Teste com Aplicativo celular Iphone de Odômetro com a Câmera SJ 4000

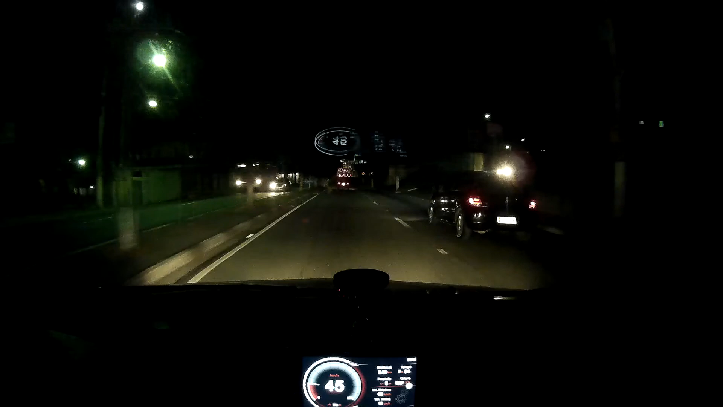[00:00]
Boa noite galera Bom galera, estou fazendo um teste aqui Com o aplicativo que eu baixei no celular de velocidade Não tem coordenada não É só velocidade mesmo Só fazer um teste aí na minha SJ4000 Que vocês já conhecem Com agora um aplicativo aí no celular de coordenada
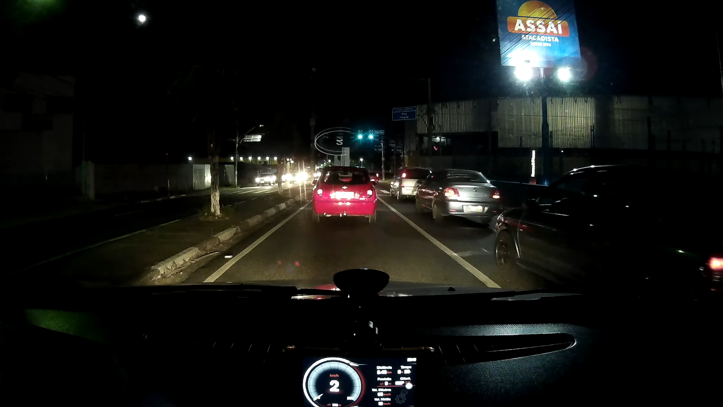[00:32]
Que mostra a distância já percorrida Quantos minutos A precisão dela também, a altitude E a velocidade máxima até agora Que foi dado nesse aplicativo Um abraço aí a todos os gardenas da BR Muita gente agora viajou aí Pesta Junina aí, pro Nordeste O Paulo André aí
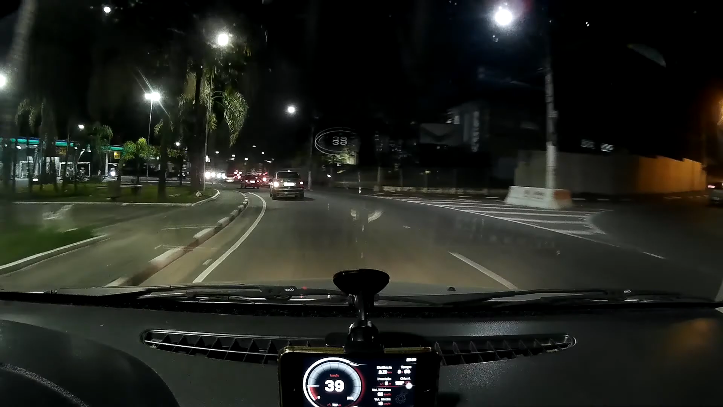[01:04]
Chegou em Salvador, graças a Deus está tudo bem E aí que vamos Para manter a direita a 300 metros Para a Avenida 9 de Júlio Atenção, para a frente
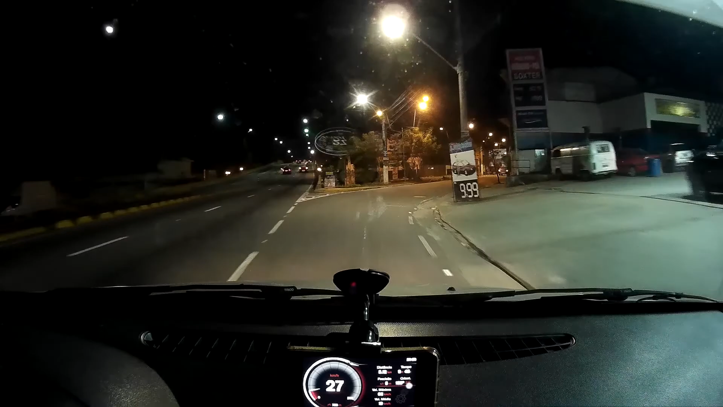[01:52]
como é que vai ficar esse teste aí não, tá galera É só para fazer, só para mostrar para vocês aí Que não é que quem não tem Quem não tem uma câmera aí, né Com velocidade É uma opção aí, ó, né No aplicativo aí Já dá uma ajuda aí para os gardenas verem aí, né Bom galera, tô aqui, ó No centro de Poá Pra quem não conhece aí, ó Centro de Poá
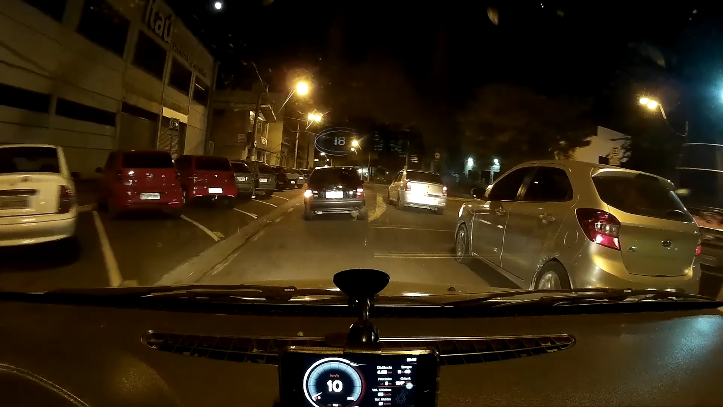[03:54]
A 180 metros, entre à direita na rotatória e pegando a primeira saída para a Avenida Antônio Massa É isso aí galera, só um teste mesmo para vocês verem aí o aplicativo que eu baixei